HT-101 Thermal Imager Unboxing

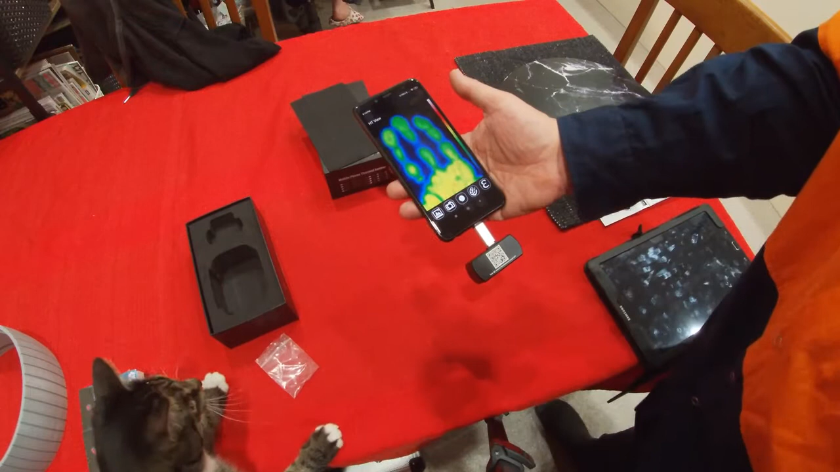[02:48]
to take my hand away from the table where I had it you can see it's left an after image
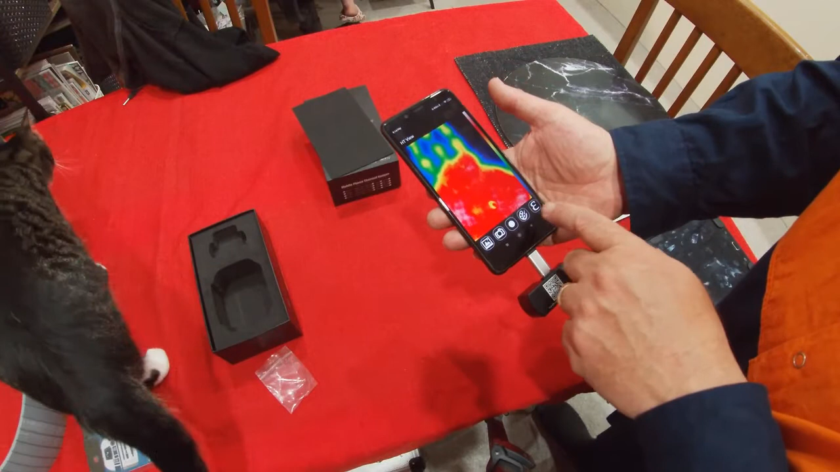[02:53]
some of the things we can turn on include min and max and also the temperature in the target we can also change
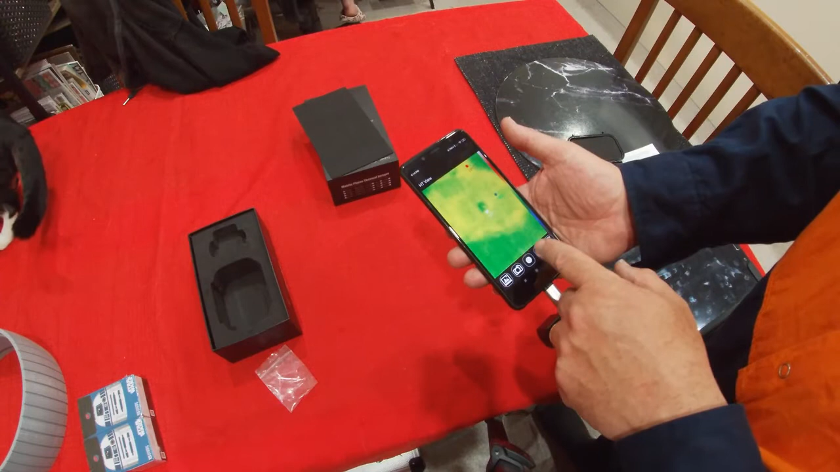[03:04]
the color scheme so iron red so the hotter items are more white and fade to blue as they cool down
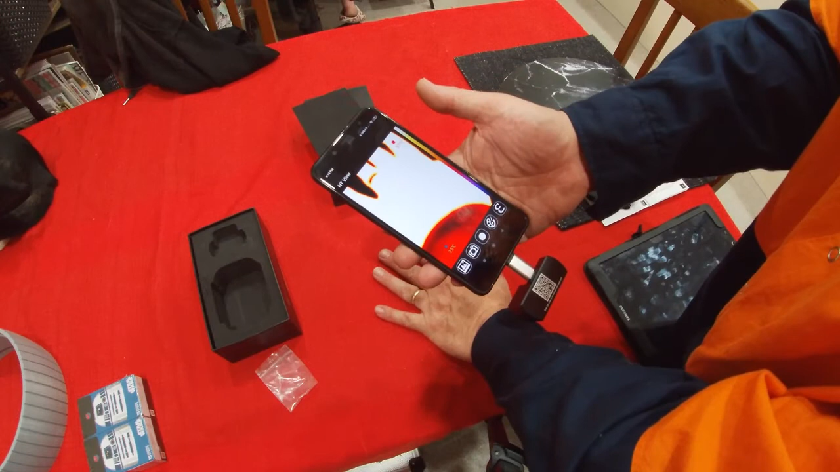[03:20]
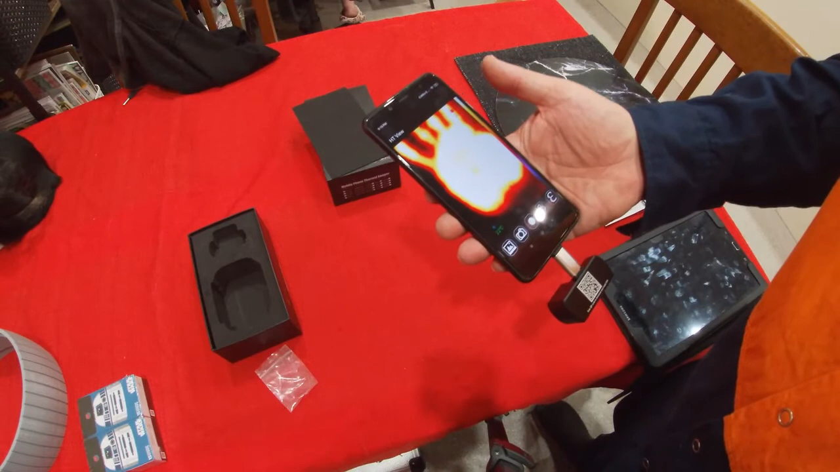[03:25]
and mississivity is how much heat